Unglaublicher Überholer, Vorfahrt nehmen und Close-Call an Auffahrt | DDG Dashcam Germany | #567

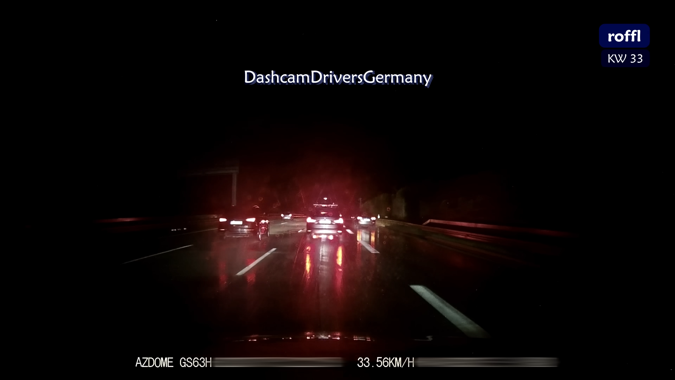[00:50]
Hier, hier fährt jetzt aber keiner mehr. Also wenn mich jemand fragt, welche Stelle die blödeste Stelle für eine Panne ist, ja definitiv die hier. Und warum der hier nicht mehr nach rechts rüber gekommen ist, ja darüber lässt sich nur spekulieren. Der Einsender fragt sich, wie er hier irgendwie hätte helfen können und ich finde wirklich sinnvoll eigentlich gar nicht. Das einzige, was man eigentlich tun kann, ist sicherheitshalber noch die Polizei verständigen.
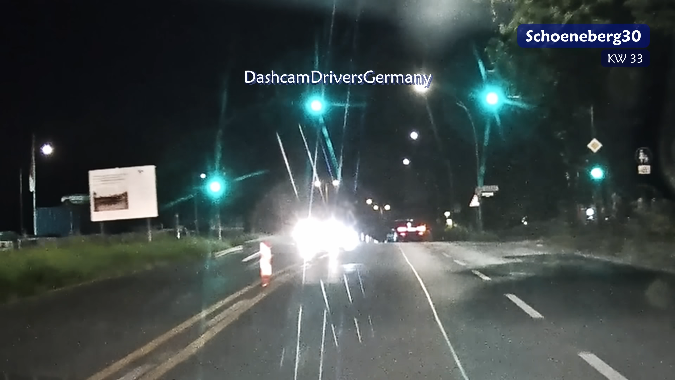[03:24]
Und die laufen auch mit der Überzeugung direkt vor das Auto vor. Das ist echt Wahnsinn.
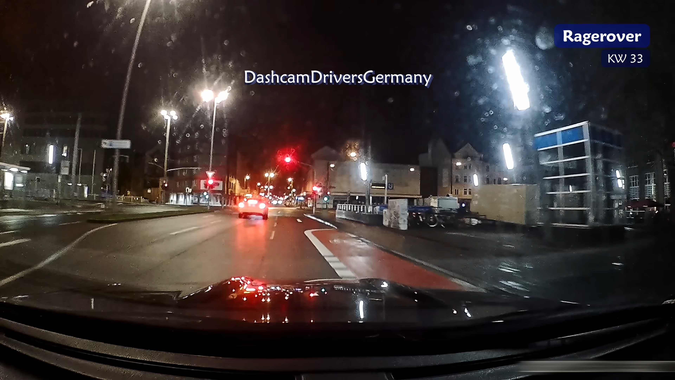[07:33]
So, jetzt ab in die Stadt. Ampel grün. Das macht mich mal. Boah, aber rot. Alter. Junge, wie schnell fährt der denn bitte?